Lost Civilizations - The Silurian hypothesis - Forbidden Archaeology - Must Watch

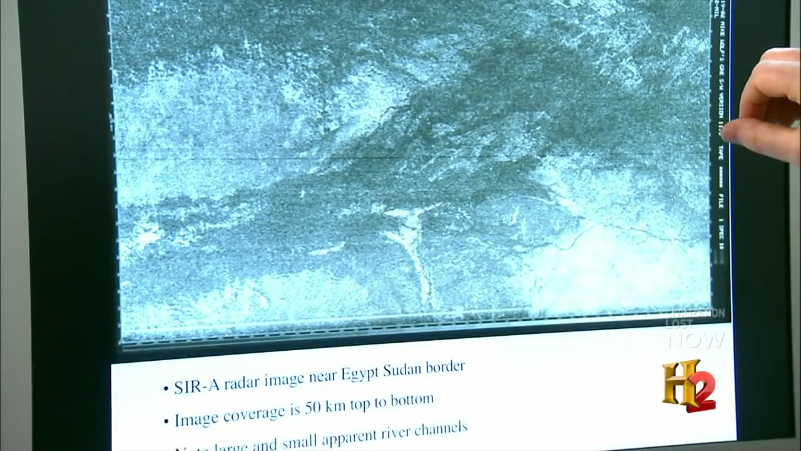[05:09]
This large feature here is actually a river, an ancient river channel that's as wide as the current Nile River Valley.